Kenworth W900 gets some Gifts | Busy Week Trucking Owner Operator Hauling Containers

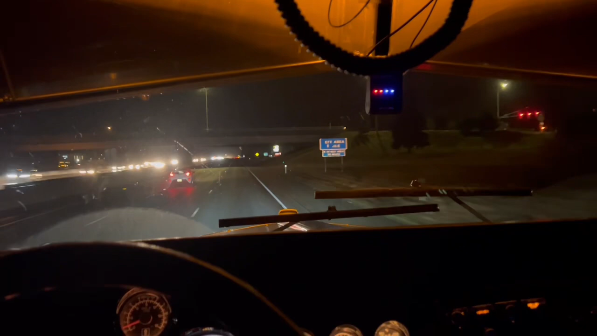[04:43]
About 240 miles there and back round trip. So not much local right now, so we're heading out a little bit farther now. Hopefully local comes in soon. We got a scale. That's closed finally. This one likes to be open all the time.